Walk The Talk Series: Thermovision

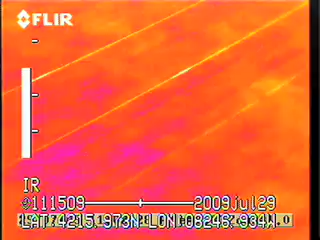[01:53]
sleeves they're very serious obviously because if they let go the wires come down to the ground
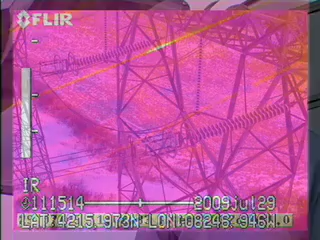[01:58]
insulators if they're tracking they will leak over and short to the tower and bump
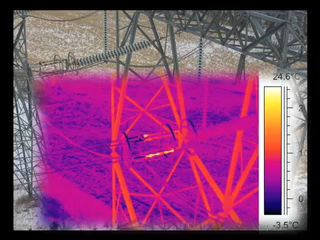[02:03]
On screen: scale top 24.6°C
the line out which causes the OGCC to response to that effect and we have to go patrol
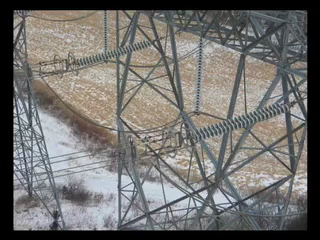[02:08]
it sky wire connections usually if they're not bonded properly can actually burn
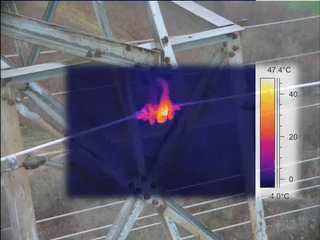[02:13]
On screen: scale top 47.4°C, scale bottom -4.0°C
off and when the sky wire comes down it'll hit the line and either bump it out or wrap itself